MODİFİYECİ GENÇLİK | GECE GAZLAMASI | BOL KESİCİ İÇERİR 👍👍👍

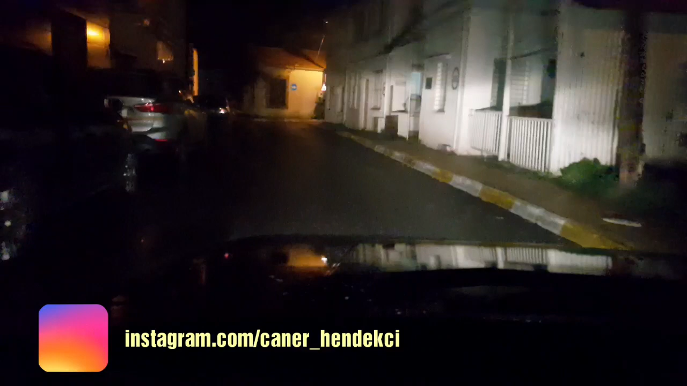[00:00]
Evet, Serkan'ın mahallesine doğru gidiyoruz. Buralar Girne'nin Türk mahallesi arkadaşlar.
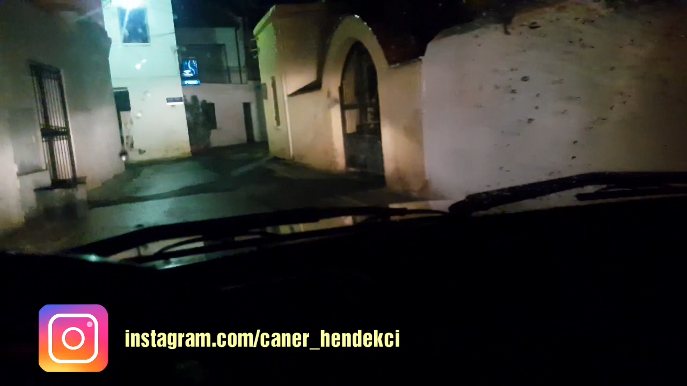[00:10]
Böyle dar sokaklar var. Benim evimin hemen aşağısı oluyor. Türk mahallesi diye geçiyor.
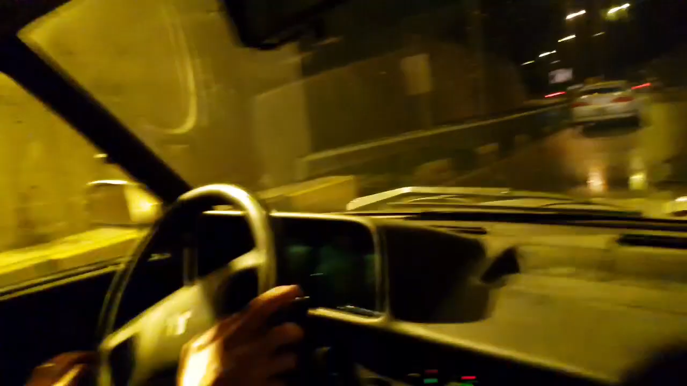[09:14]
Arkadaşlar bu durduğumuz yerin hemen tepesinde, yani şöyle nasıl diyeyim, tam köprünün üstünde de yol var.